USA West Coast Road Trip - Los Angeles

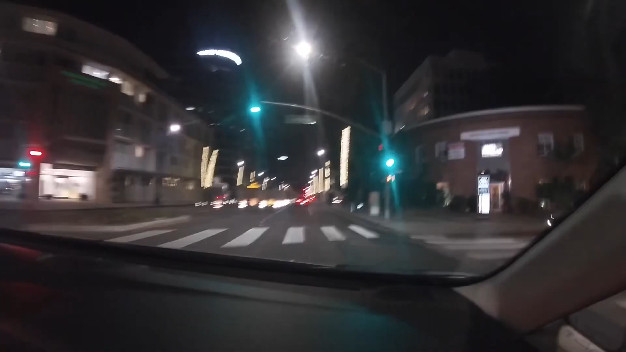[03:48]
Don't let turn up Beverly. Chanel on the right.
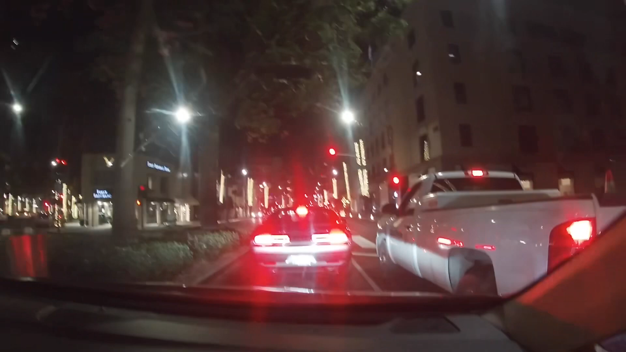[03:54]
There's Republic Bank on the left.